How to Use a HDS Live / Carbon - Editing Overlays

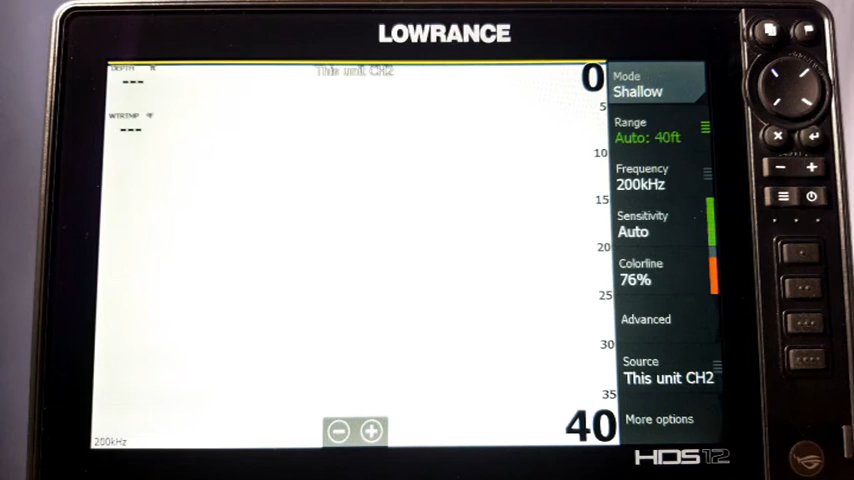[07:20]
it doesn't carry over from screen to screen so you have to set the overlays for each individual page that you want the same applies to your split screens that you over here whenever you
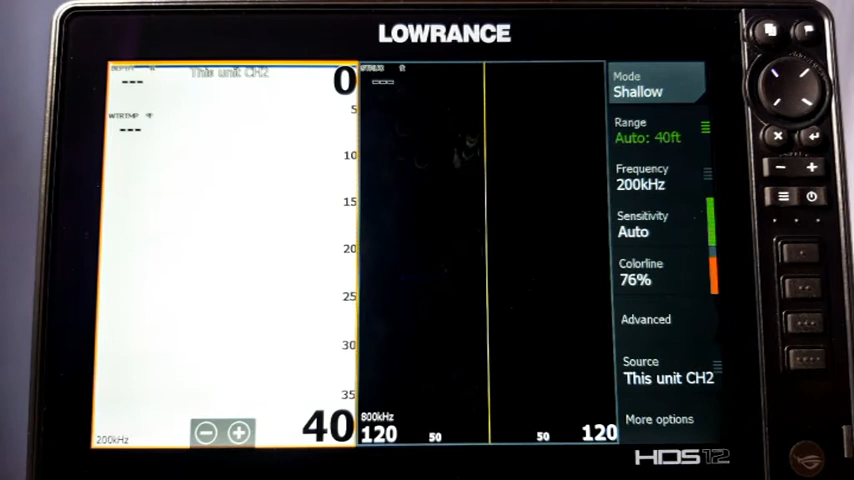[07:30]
select them you have to go through and manually set them now on the split screens you don't have to set an overlay for each side when you set it they're just going to automatically pop up over here but then what you can do
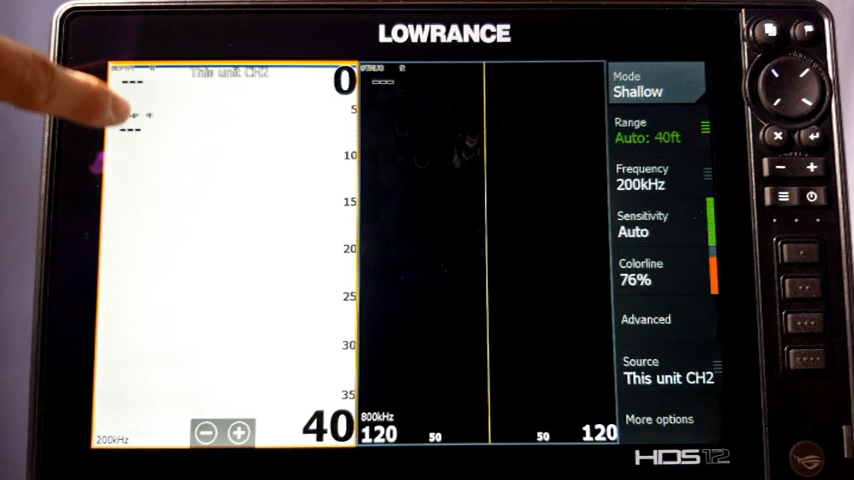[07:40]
is you can touch your finger and drag it over to the other side there I'll show you I can hit
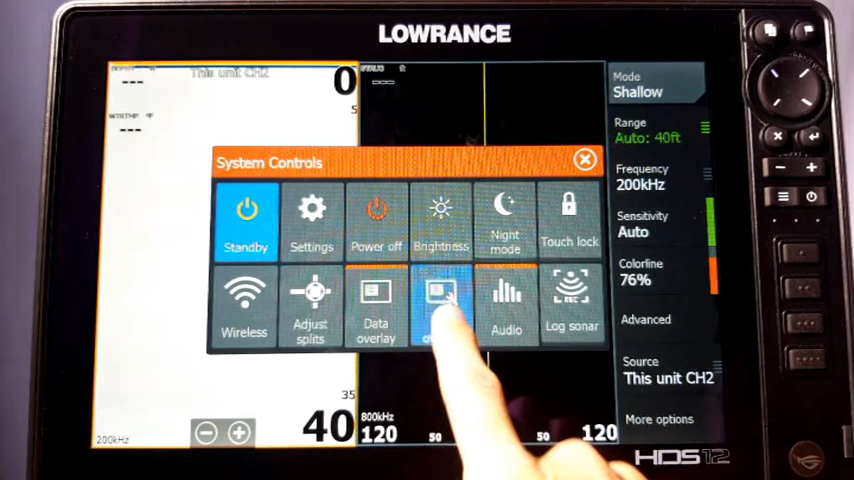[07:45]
edit overlay now I can touch my finger on it and I can just drag it right here
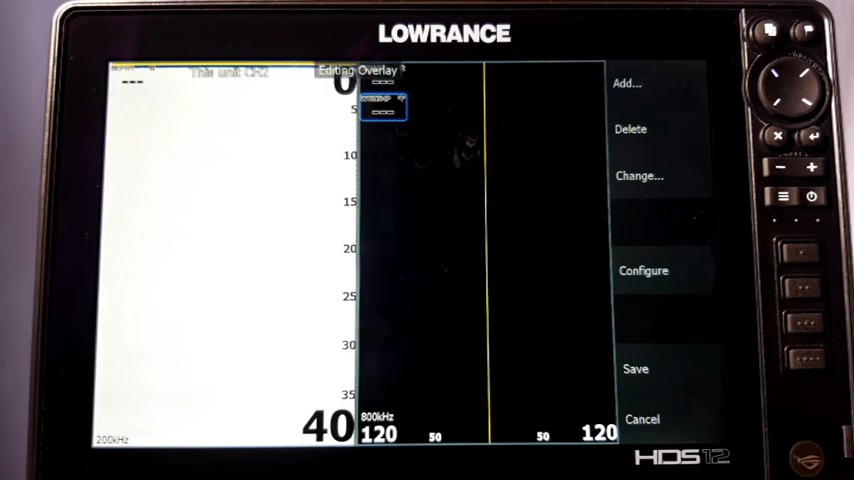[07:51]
I can press save and that's it you know it's real basic easy to do now there's actually one more thing I'd like to show you on this let's